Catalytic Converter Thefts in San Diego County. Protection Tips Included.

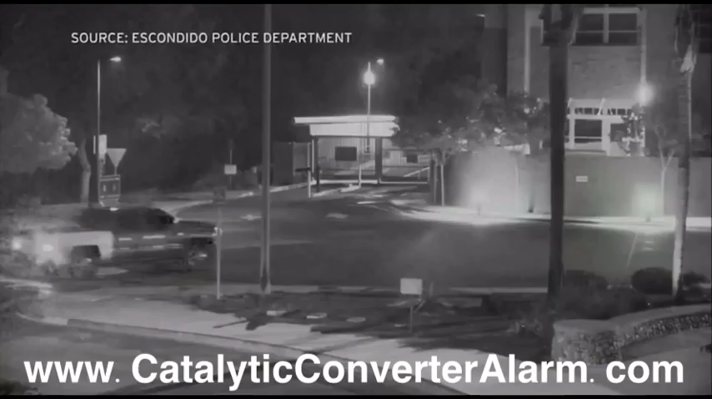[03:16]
So bold that in August, thieves stole a catalytic converter from an Escondido Police Department van.